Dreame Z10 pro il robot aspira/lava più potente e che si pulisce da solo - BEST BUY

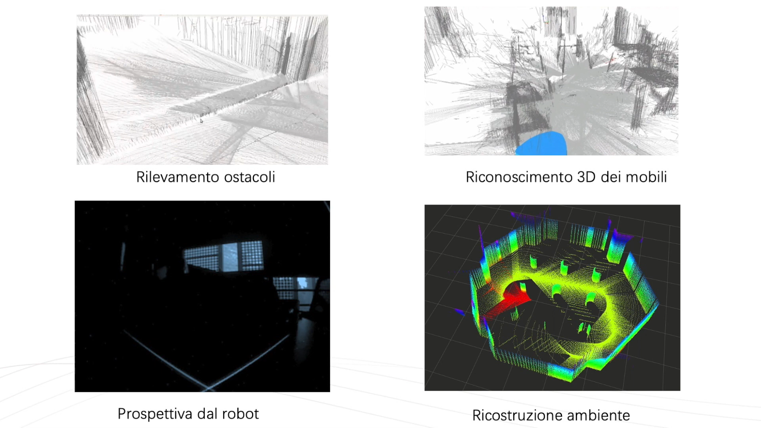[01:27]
Questo ci dà il vantaggio di poter evitare un ostacolo già a priori, risparmiando tempo e anche batteria,